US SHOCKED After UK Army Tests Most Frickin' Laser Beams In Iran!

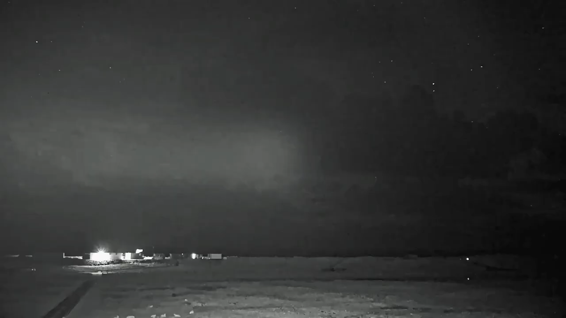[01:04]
In a recently released video, this weapon was seen hitting an aerial target with incredible accuracy during a test in Scotland.
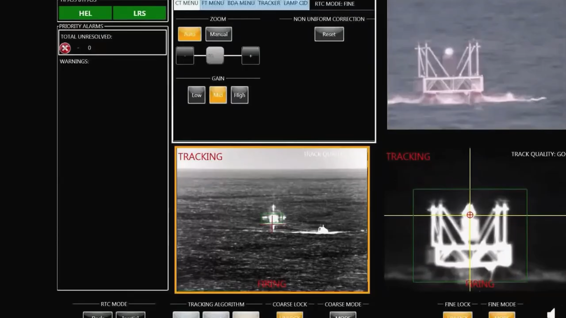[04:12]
whether the target is still or moving, on land, at sea, or in the air, it is bound to get blasted.